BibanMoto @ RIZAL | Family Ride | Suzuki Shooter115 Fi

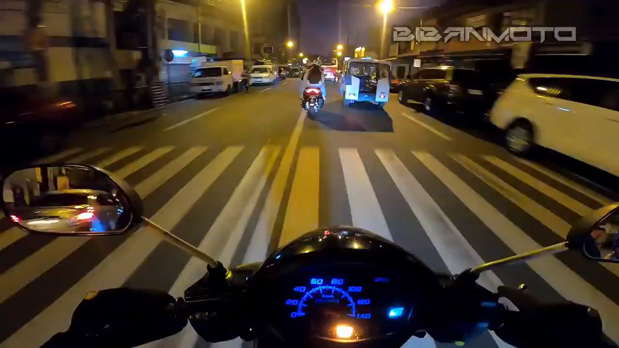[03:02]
Lorry plaka pala yan. Pero palag-palag.
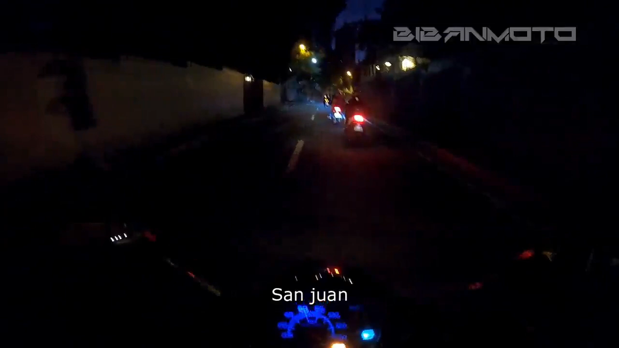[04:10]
San Juan. Update ko ito pagkadro tayo sa bandang Ortigas.